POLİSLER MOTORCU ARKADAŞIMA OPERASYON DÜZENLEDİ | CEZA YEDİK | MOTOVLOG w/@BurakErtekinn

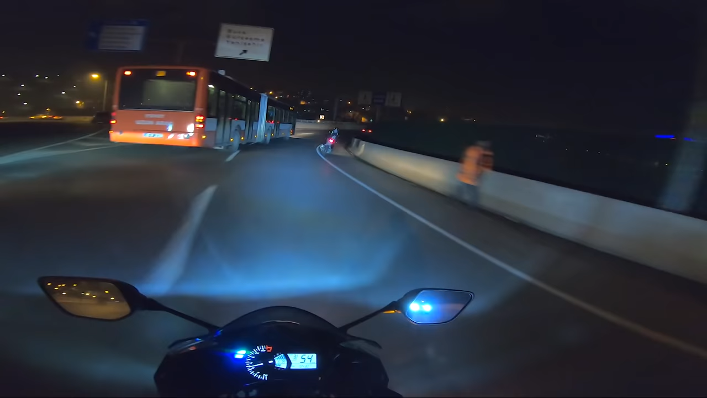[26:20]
Bak bak bak, otobüs şoförüne bak bak. Soldan girip sağa geçiyor bak.